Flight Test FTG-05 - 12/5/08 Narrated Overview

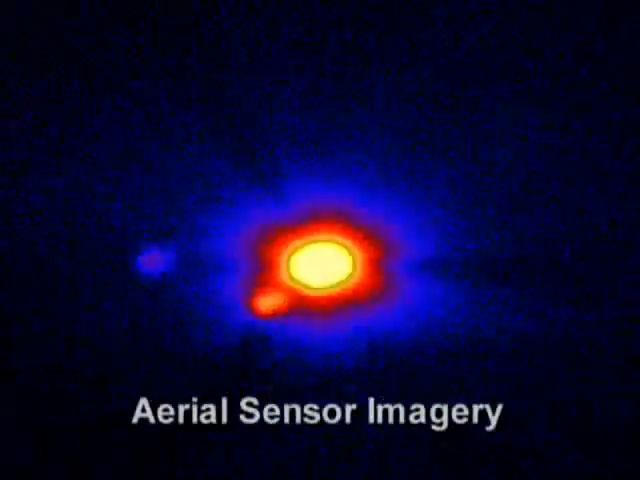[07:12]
At closing speeds in excess of 14,000 miles per hour, the kill vehicle intercepted the target warhead.